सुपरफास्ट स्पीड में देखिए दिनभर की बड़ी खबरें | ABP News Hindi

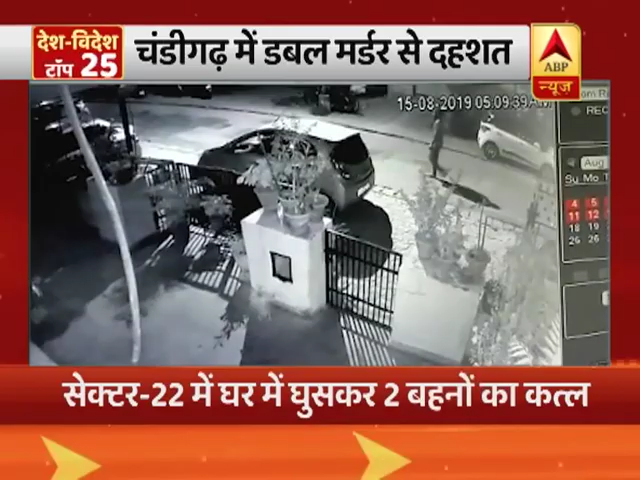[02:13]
चन्डिगण के सेक्टर 22 में घर में घुसकर दो बहनों का कतल आरोपी सिसी टीवी में कैद